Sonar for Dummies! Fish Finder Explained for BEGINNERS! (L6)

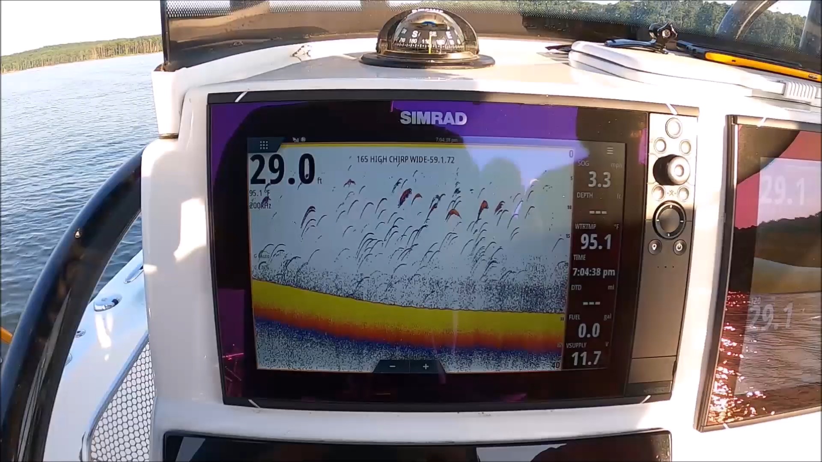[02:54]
On screen: depth 29.0 ft
may help you here determine where these fish are after you've passed
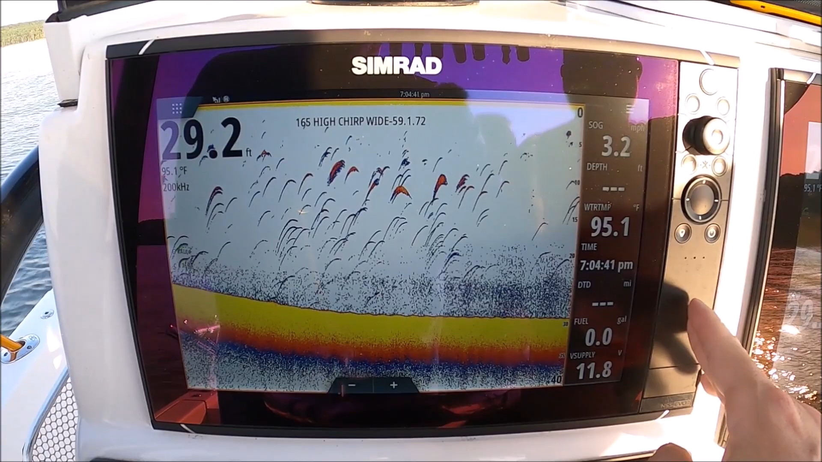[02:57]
On screen: depth 29.2 ft, water 95.1°F
over them all the simrads are like this and i believe most of the late model lorances are
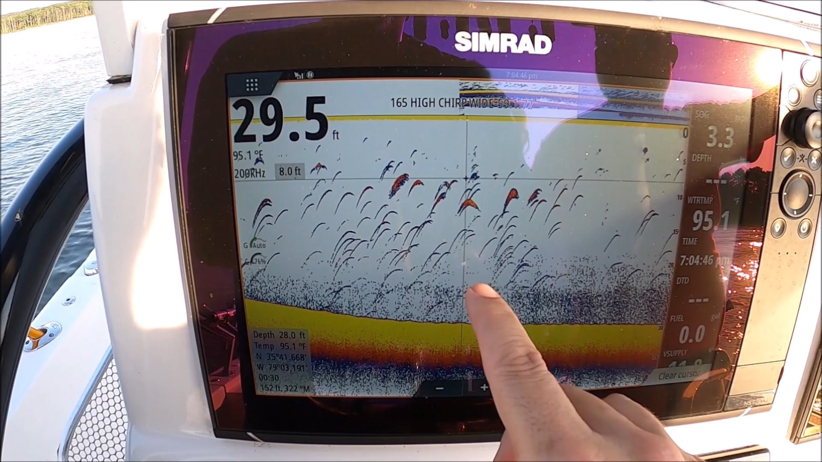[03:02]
On screen: water 95.1°F
the same you just touch on any mark here and it tells you where that mark was so you can
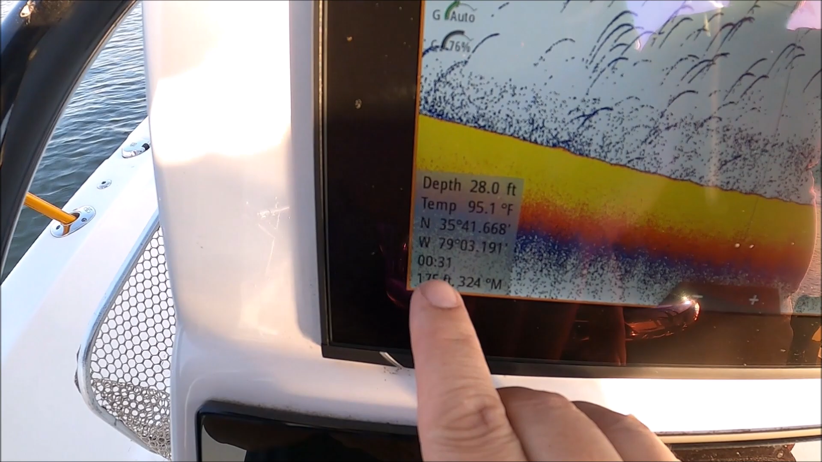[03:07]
On screen: depth 28.0 ft, water 95.1°F
see the number is 175 and it's growing as we're leaving it so the short answer is
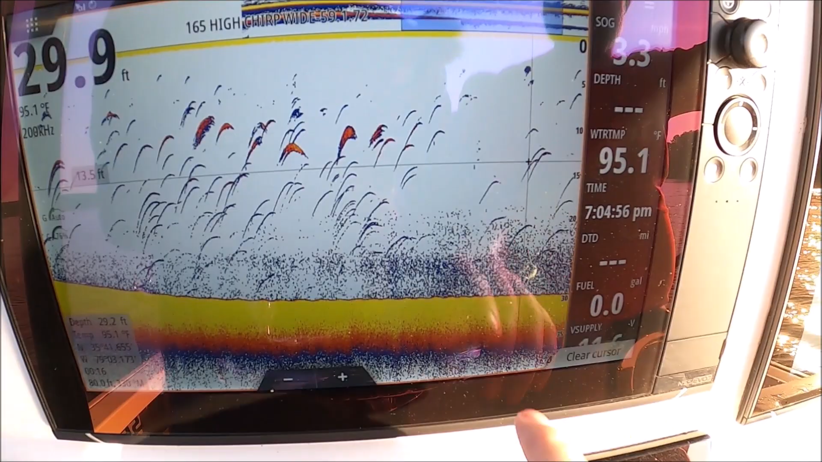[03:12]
On screen: water 95.1°F
if you want to know where that fish is or where that mark was just touch it
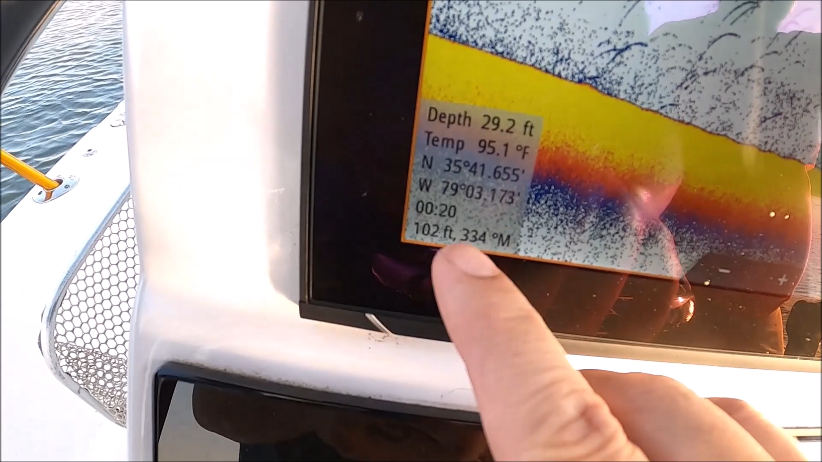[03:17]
On screen: depth 29.2 ft, water 95.1°F
tells you where it was it's the best way now the fish obviously could have swam away i'm sure it did but for
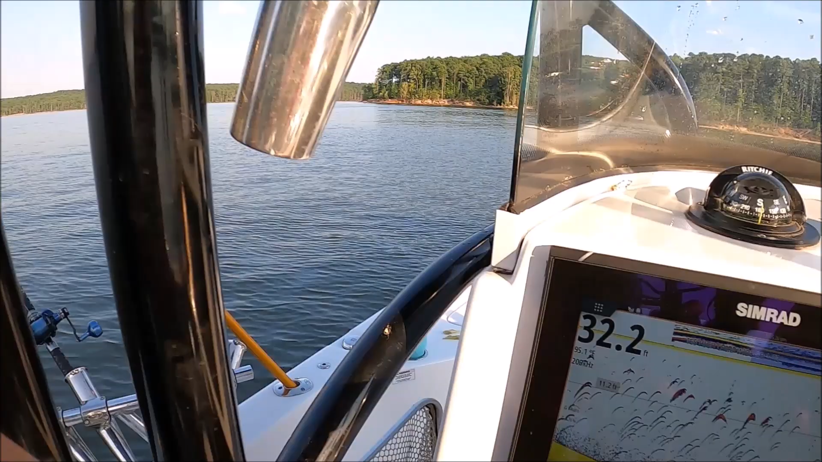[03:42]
look down here in the bottom left 312 foot and it gives you an idea of how far
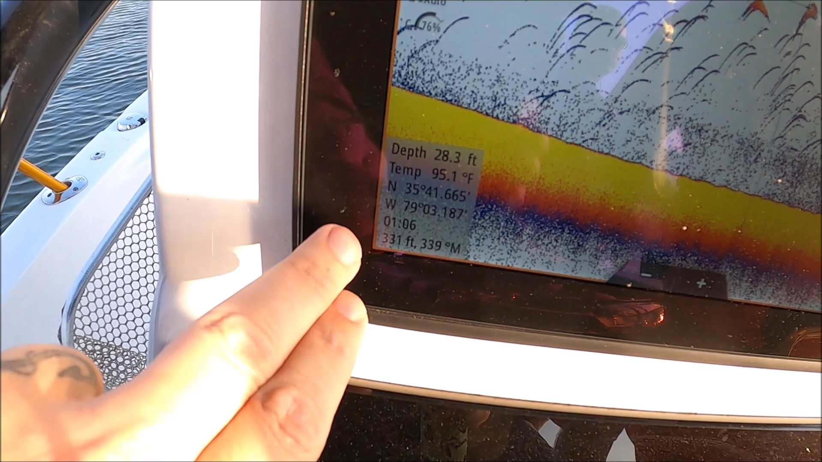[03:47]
On screen: depth 28.3 ft, water 95.1°F
away from you are if you want to put a waypoint on that just go ahead and do your check waypoint
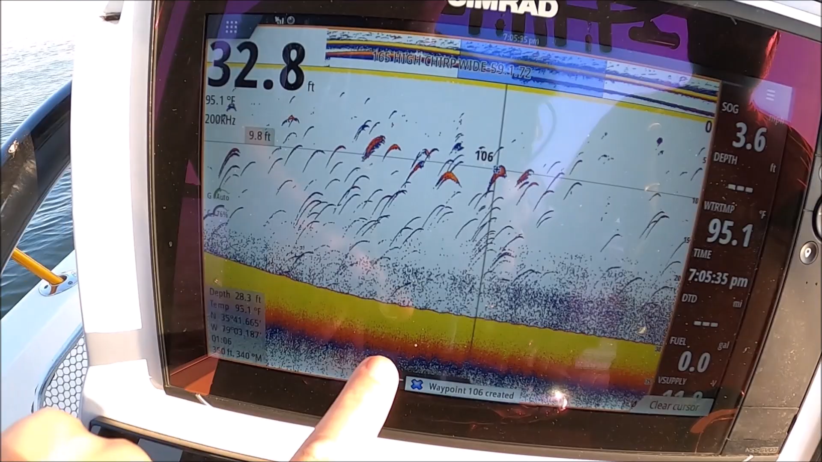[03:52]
On screen: depth 32.8 ft, water 95.1°F
and now we go to our chart you're